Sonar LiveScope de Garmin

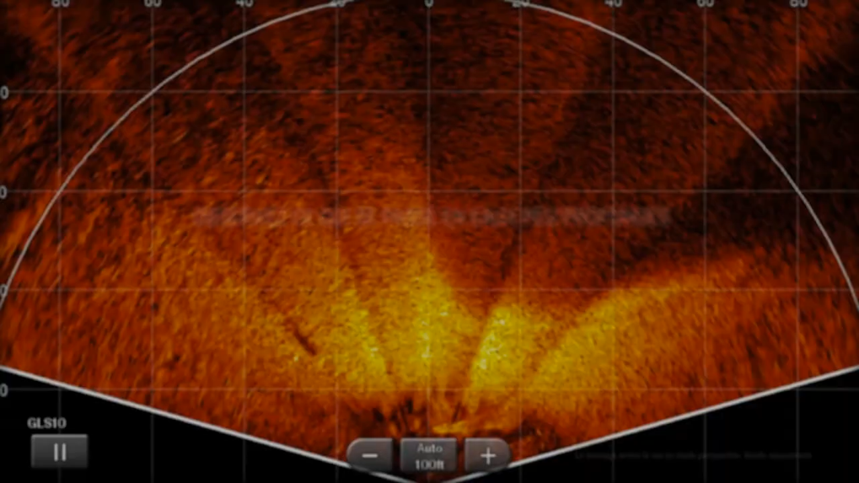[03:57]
Là, ça nous permet de voir toute une grande zone devant nous, un peu comme la forme d'un demi-lune, je dirais.
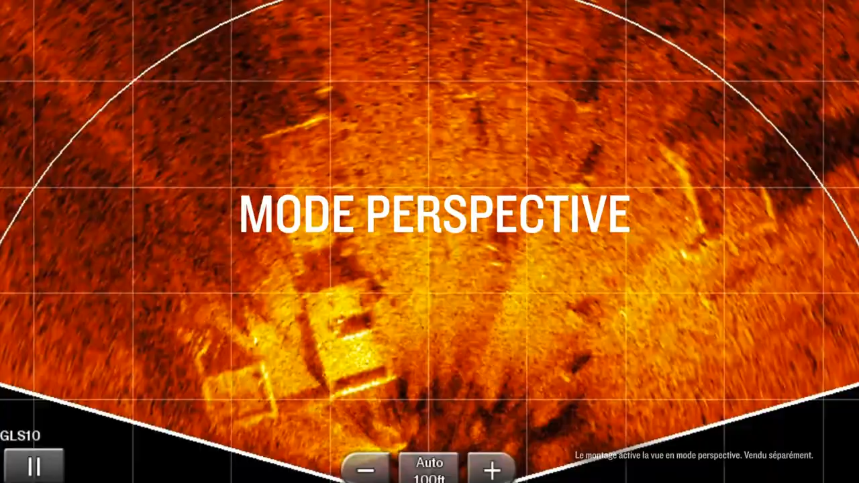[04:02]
Puis, avec ça en action, vous allez le voir un peu sur les images qu'on va voir. Vous avez une échelle dans l'écran du sonore. Vous allez voir passer des poissons. Vous allez les voir... Par exemple, vous allez pouvoir dire, OK, regarde, il est à 20 pieds en avant du bateau, 15 pieds à droite. Je lance là.
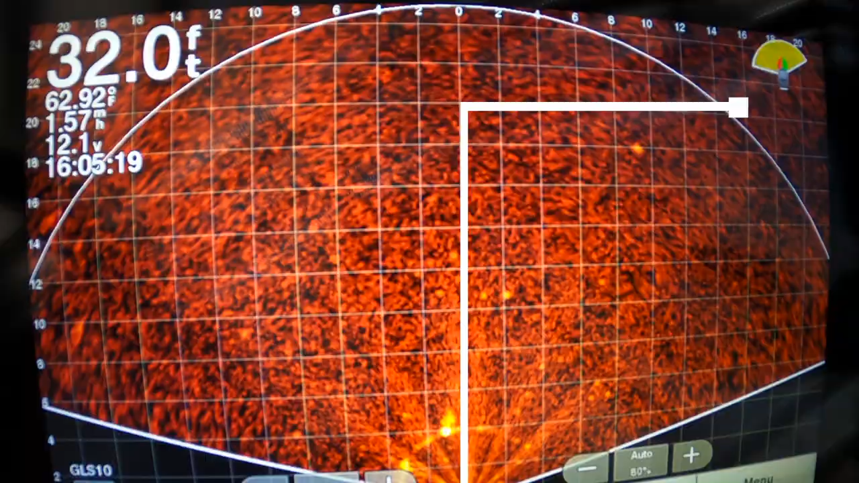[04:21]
On screen: depth 32.0 ft, water 62.92°F
Ça fait que je peux cibler des poissons que j'aperçois grâce au mode perspective. On voit ici la zone qui est couverte par le mode perspective.
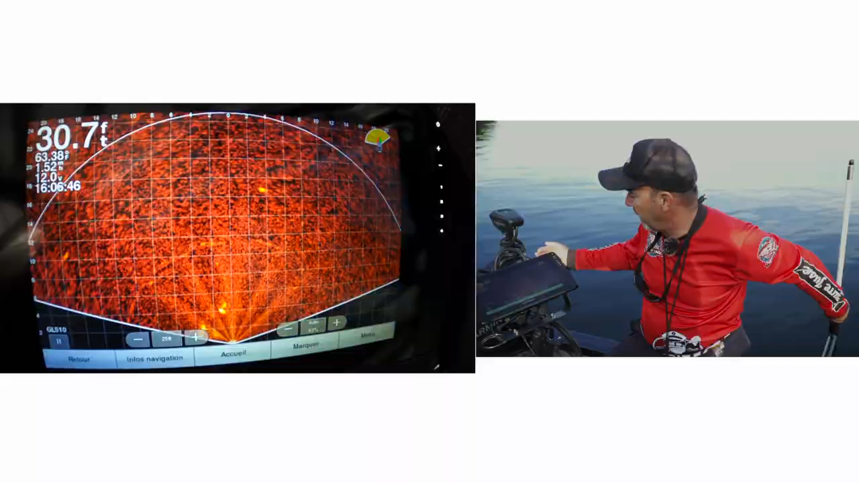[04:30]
On screen: depth 30.7 ft
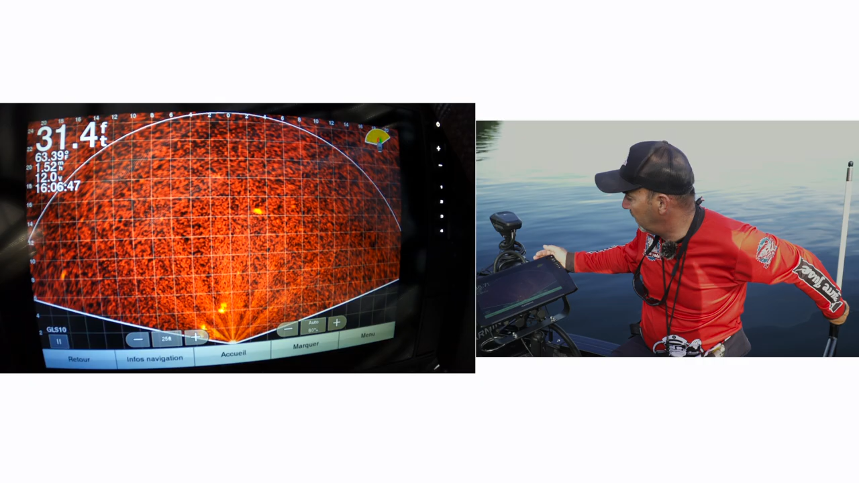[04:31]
On screen: depth 31.4 ft
Si je voulais, je peux tourner mon mot puis dire, bien là, je veux voir, moi, qu'est-ce qui se passe entre moi et le rivage. Ça fait que là, ma zone de détection, tout à coup, est vers le rivage.
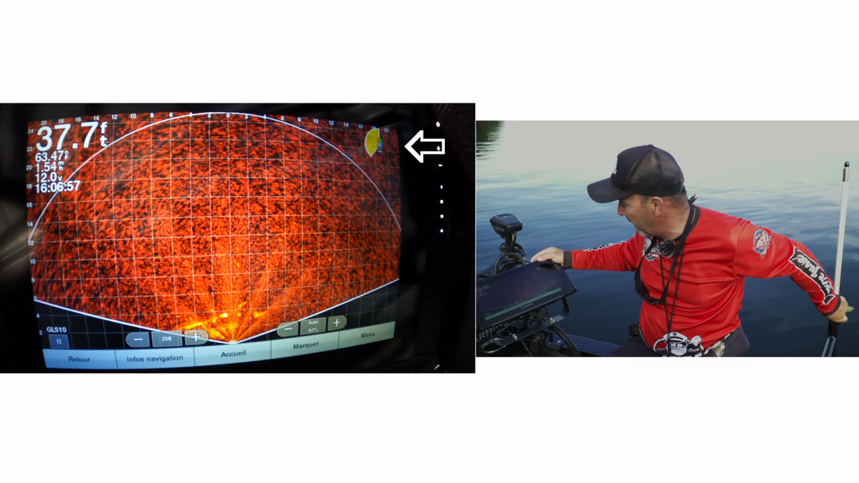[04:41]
On screen: depth 37.7 ft
Puis, évidemment, je peux ramener ça devant le bateau. Je peux même l'amener côté large. Ça fait que c'est vraiment intéressant. C'est nous qui décidons quelle zone on veut couvrir.